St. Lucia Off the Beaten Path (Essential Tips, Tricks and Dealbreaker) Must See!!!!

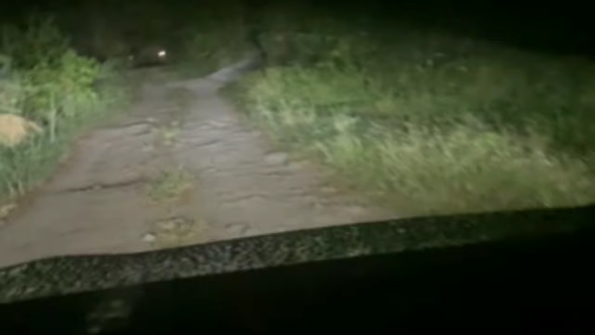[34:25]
I mean, this was us trying to get back up there at night. I mean, you want it off the beaten path, right? Here it is. I'm going to signal for all the traffic so they
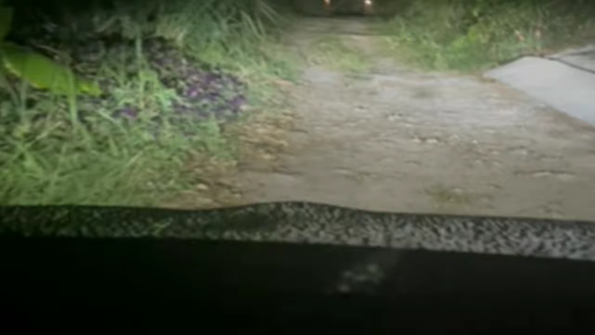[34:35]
know what you may have headed here.